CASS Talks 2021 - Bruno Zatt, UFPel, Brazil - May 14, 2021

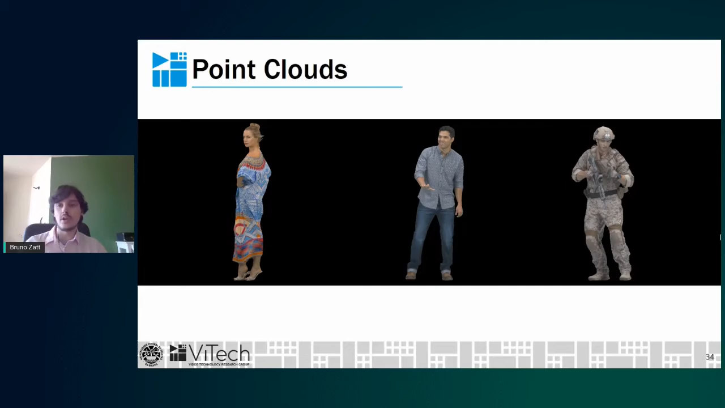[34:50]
Object. Or scene. In both ways. And. We can. Use both ways. To generate. Interactive scenes. I'm. I'm going to talk. A little bit more. About that. But when. We are thinking. About point clouds. We. May. First. Think of. Static. Point clouds. So. Usually for. For.
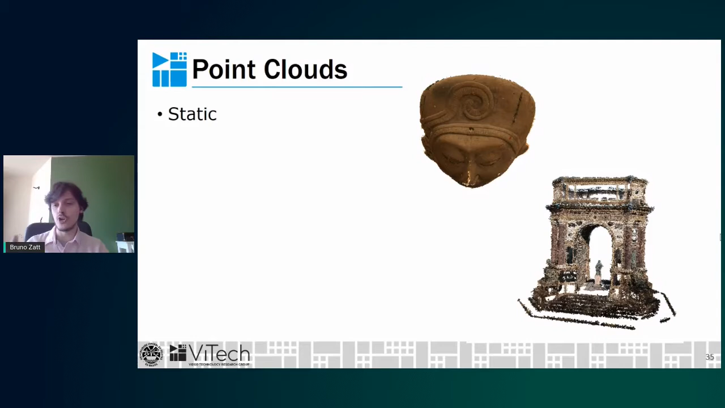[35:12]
Documenting. Historical. Objects. And so on. You just. Capture. The point cloud. And. It's done. It's not moving. Along the time. We may have.
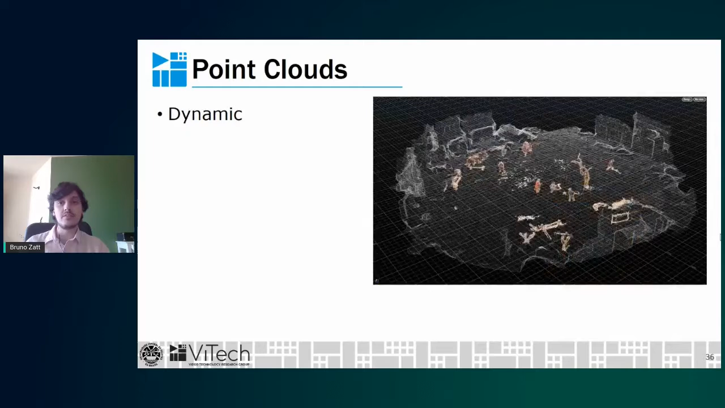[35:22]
Dynamic. Point clouds. And. Here you see. A quite complex scene.
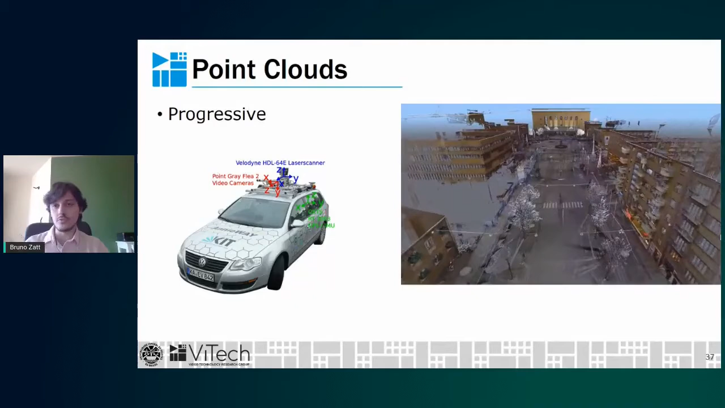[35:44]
For sort of. Autonomous driving cars. Or. Any other. Autonomous driving.
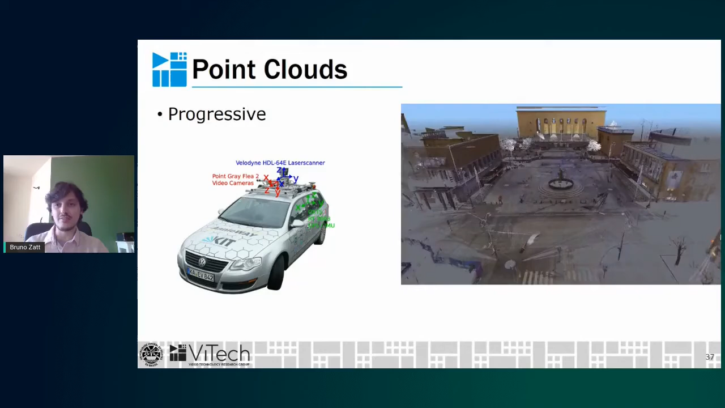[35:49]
Vehicles. That's. Sort of. Point cloud. That grows. Along the time.
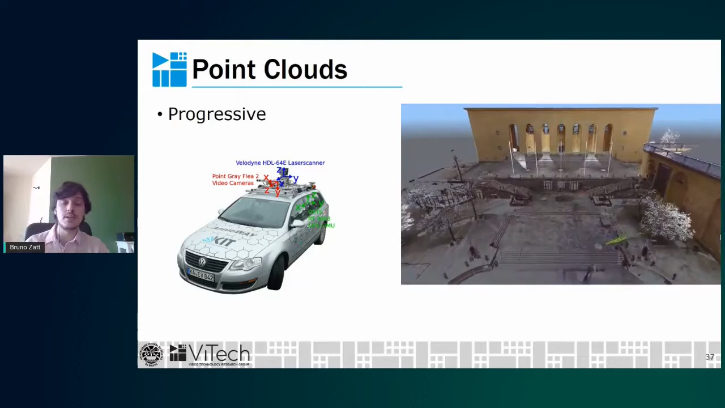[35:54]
But. In the sense. That. New information. Is. Or. Information from.